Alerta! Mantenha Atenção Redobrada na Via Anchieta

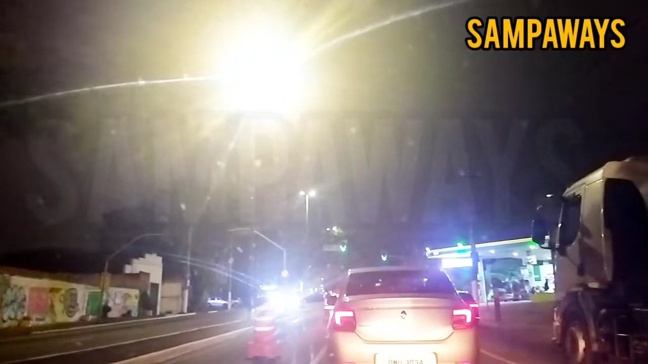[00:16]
Região aí do Sacomã, estou na pista sentido litoral
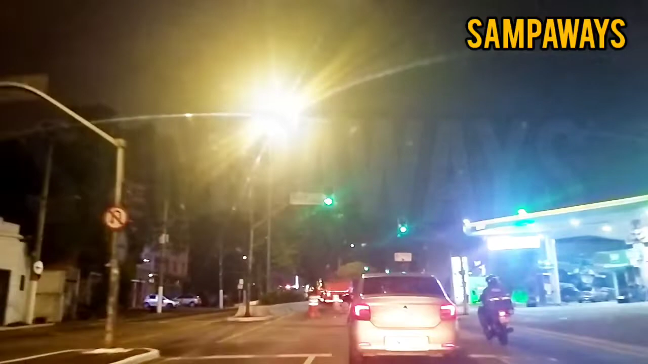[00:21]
11 da noite, o pessoal aí da zeladoria da cidade Acho que eles vão pintar aí os guarde-reios, exatamente isso
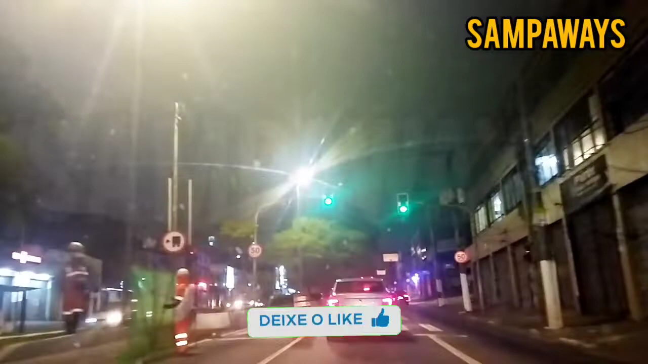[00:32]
Limpeza do canteiro central, reparei também que eles estão pintando aí Começaram né,
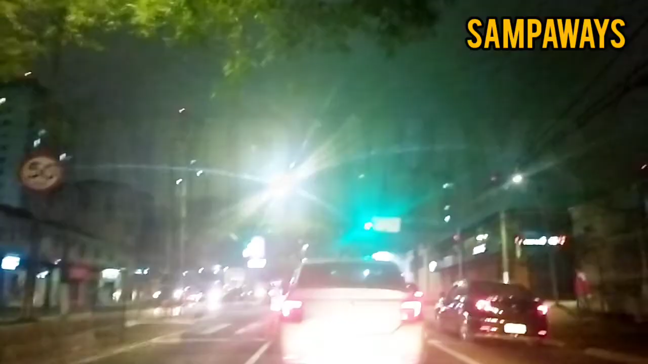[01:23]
rapaziadinha O cone aqui também já tomou um salve, todo batido, todo amassado O pessoal ainda nem chegou nesse trecho aqui
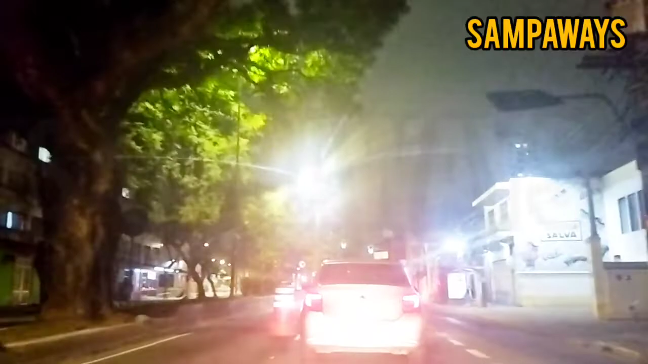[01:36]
Os conezinhos são guerreiros hein,
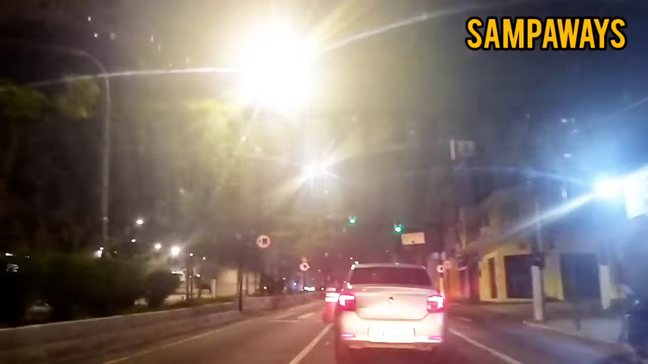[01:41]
um mais detonado que o outro
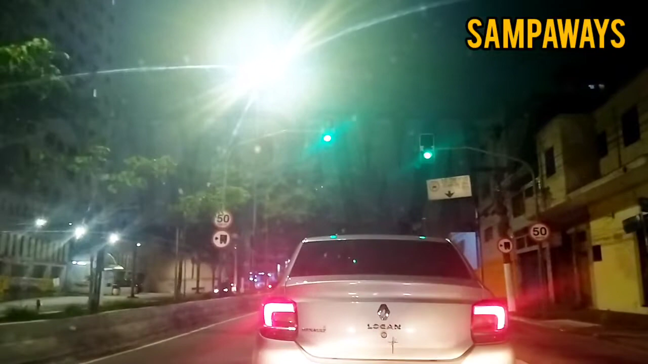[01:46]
Mais um cone derrubado ali, os caras acham que dá um totózinho no cone também pra zoar né
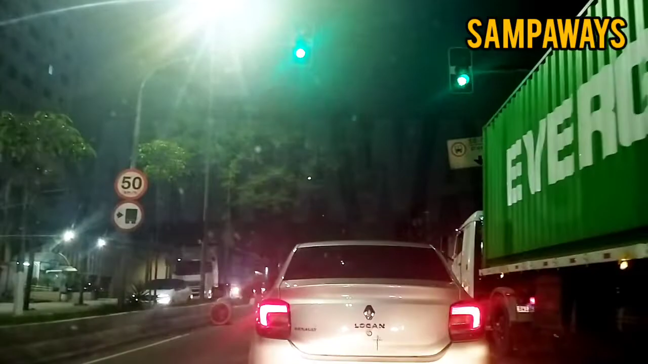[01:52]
Não duvido nada, BR é fogo Os brazucas aqui, tem uns caras que adoram dar uma zoada
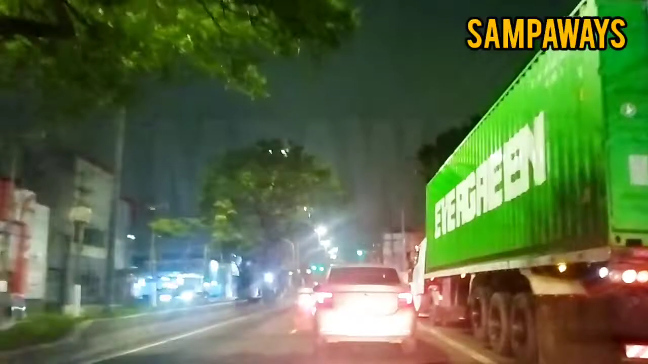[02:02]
É a dança dos cones, só aqui no São Paulo Expresso do trabalho, expresso no turno Reiterando, Via Anchieta, pista sentido litoral 11h10 da noite Região aqui do Sacomã Já
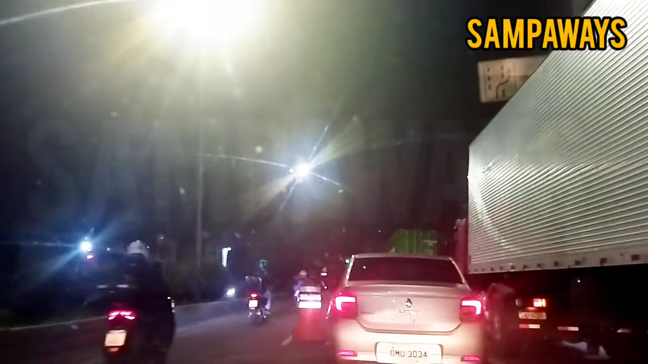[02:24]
Quase nas proximidades aí da Vila das Mercês Sempre uma nova aventura, uma nova emoção Trazendo as novidades do rolê
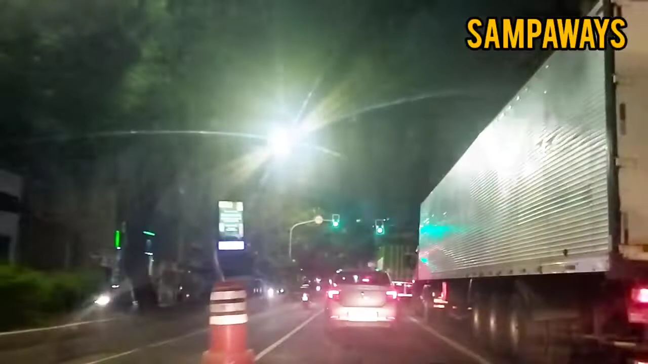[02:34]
Pra que vocês fiquem sempre bem informados Provavelmente esse trabalho aqui não vai se estender apenas por uma madrugada Então eu vou postar esse vídeo até Antes dos demais que eu possuo Tenho vários vídeos no estoque Pra que vocês fiquem atentos às novidades aí da região O quanto antes
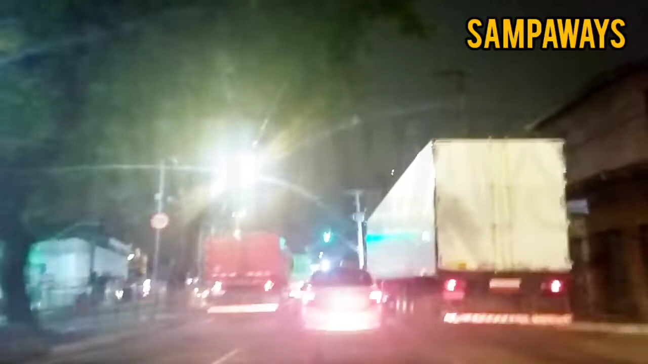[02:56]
Esse trecho aqui é o trecho O último quarteirão antes de chegar o trecho mesmo
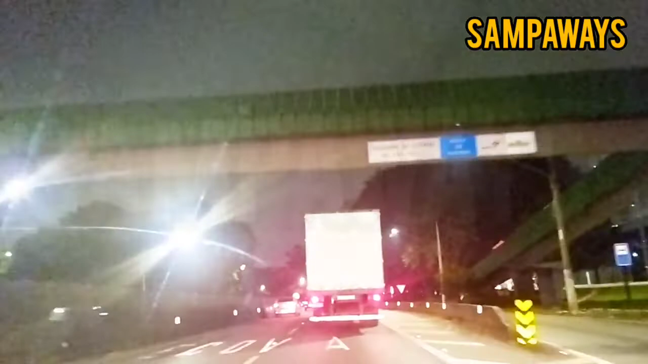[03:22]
De estrada Antes Termino né, do final do trecho urbano Mas aqui tem um radarzinho 50 por hora Fiquem atentos Embora esteja bem sinalizado
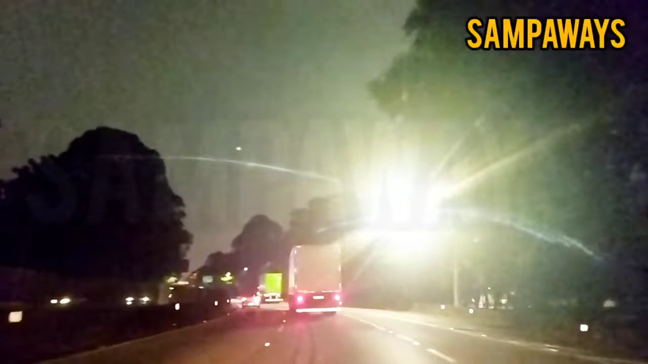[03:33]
Sempre bom a gente manter o máximo de atenção
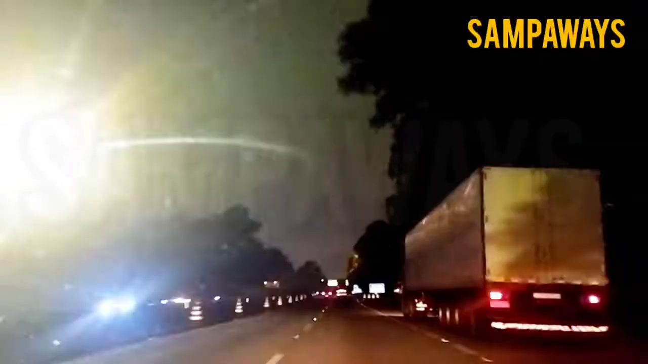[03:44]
Trecho aí da pista expressa Sentido litoral da rodovia Anchieta
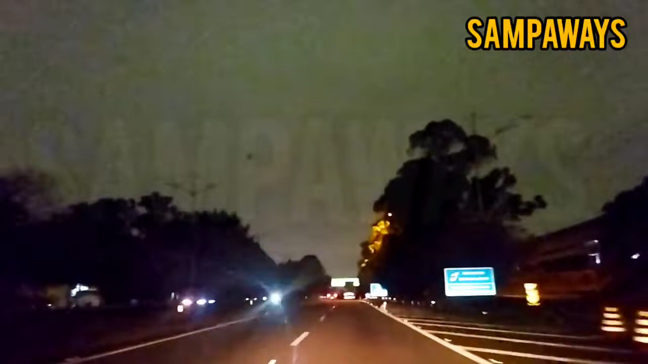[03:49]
Pra vocês pegarem carona em primeira mão aí Aqui sempre dá uma afunilada pra uma faixa Que é o canto direito aqui Tem um postinho da polícia Rodoviária Estadual Noite bonita Noite agradável